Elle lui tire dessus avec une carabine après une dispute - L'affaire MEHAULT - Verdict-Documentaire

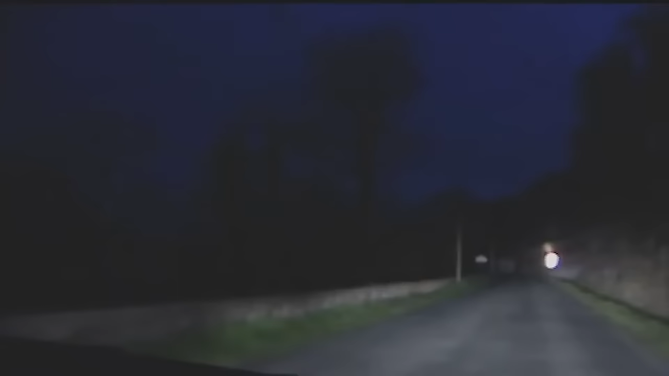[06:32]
Le couple quitte le Bugue à 23h. Chacun a bu un peu plus que de raison. La conversation tourne très vite à la dispute. Martine reproche à son compagnon de se laisser draguer. Michel lui répond qu'elle se fait des films. Mets-toi à monter un petit peu, je lui dis arrête-toi, je vais fumer une cigarette. Arrête-toi 2 minutes, quoi. Tabanou refuse, puis finit par accepter. La voiture s'immobilise à ce carrefour, en pleine nature.